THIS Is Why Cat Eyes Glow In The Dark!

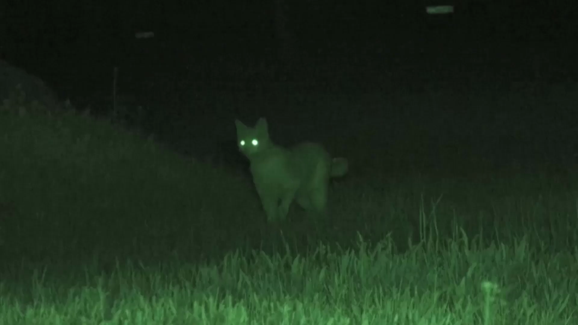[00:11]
But experts say the actual function of the glowing eyes is questionable. In this video, we clarify why cat's eyes glow in the dark.